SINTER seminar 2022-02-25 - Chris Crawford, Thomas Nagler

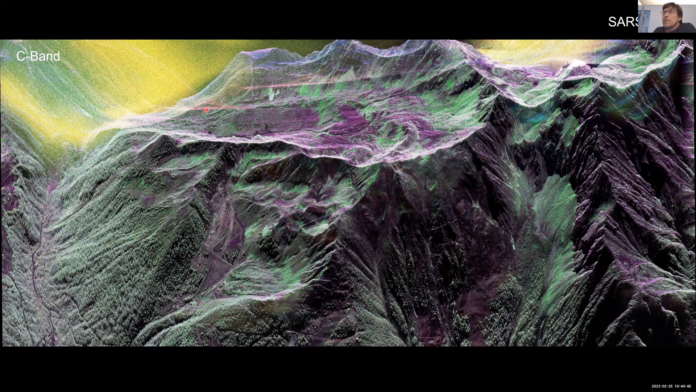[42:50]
We have some ghost parts here in the slopes. The corner reflectors are very nicely visible here, what is shown here, and they are visible in the amplitude, but also in the face images.
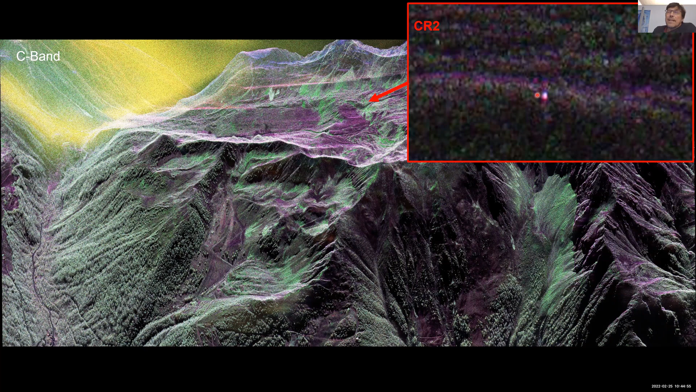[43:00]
And this is one example of the corresponding L-band image also showing some differences,
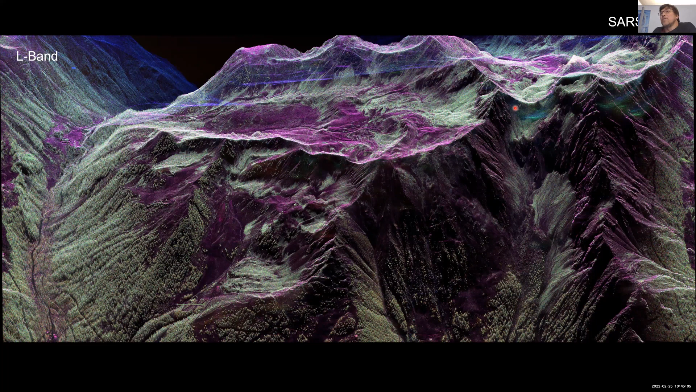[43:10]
of course, to the seaband because we have a much deeper penetration in this high alpine-tumbra region below these surfaces. Now, when we apply the algorithm, I just quickly want to show you the very preliminary results of this analysis. We see on the left side the snow water equivalent derived for the period when we have a small snowfall of about 10 centimeters.
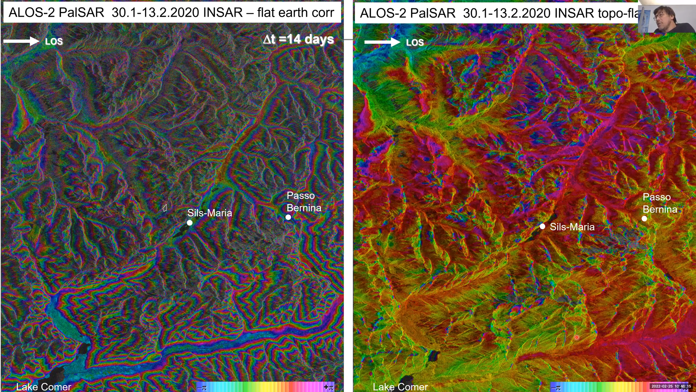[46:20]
We can subtract the topography using a digital elevation model and we can preserve the fringes. But still, there are some issues if you look in detail, but I can't go in detail now.